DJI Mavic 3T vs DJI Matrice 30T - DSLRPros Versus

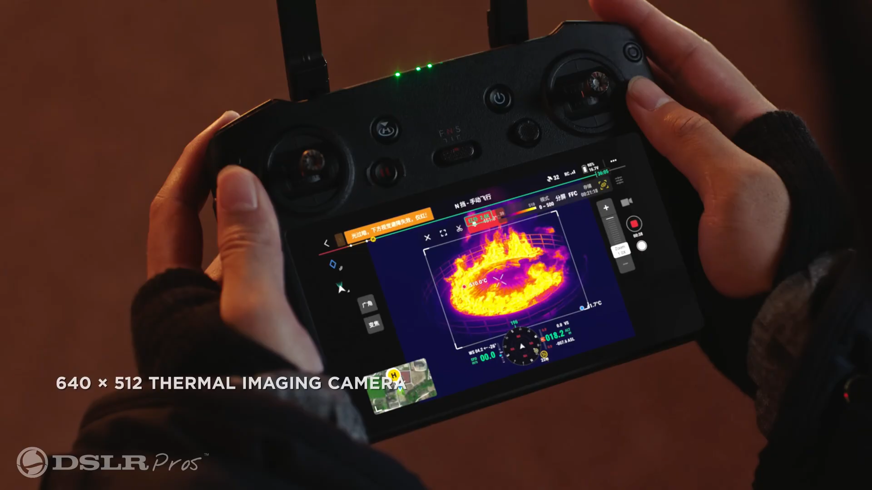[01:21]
Both drones give you the same 640x512 resolution thermal camera with radiometric capability.
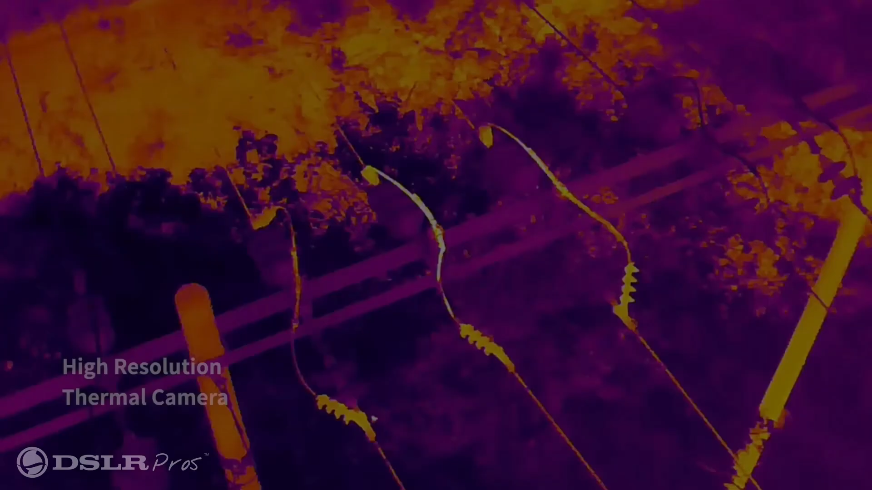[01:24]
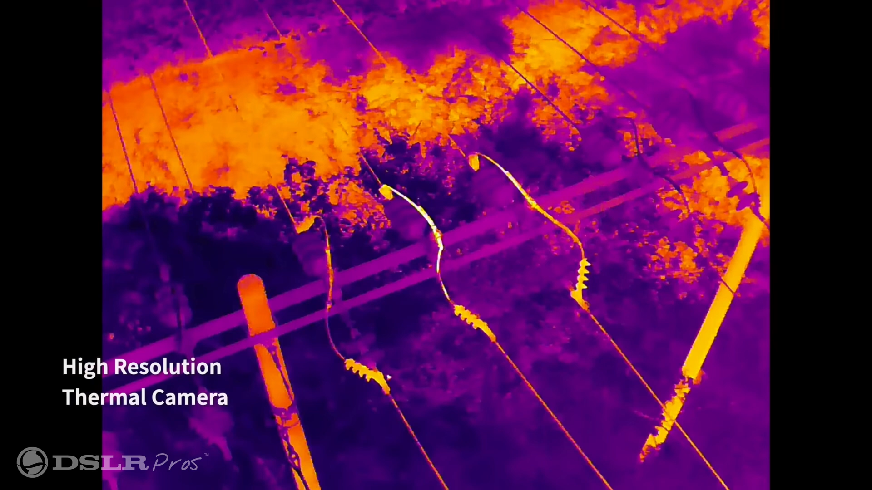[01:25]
The thermal images are sharp, and temperature readings are accurate within a few degrees.
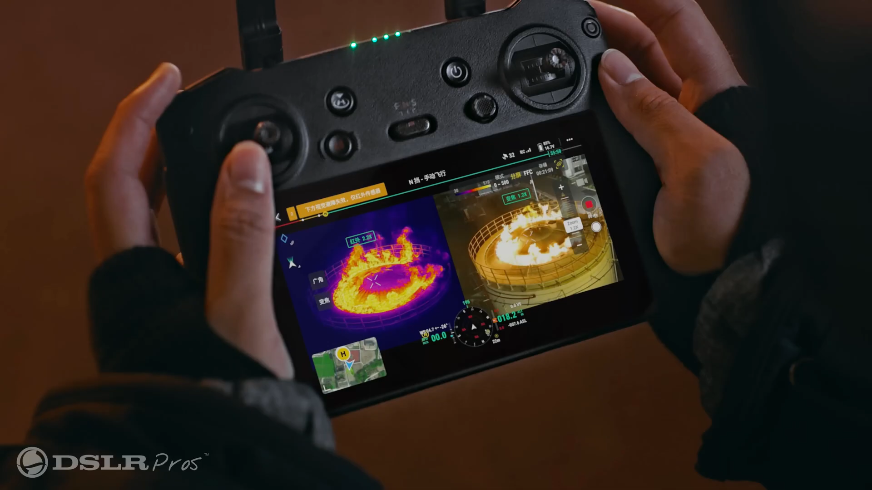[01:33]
The Mavic and Matrice also can show you a split screen of the RGB image and the thermal image simultaneously.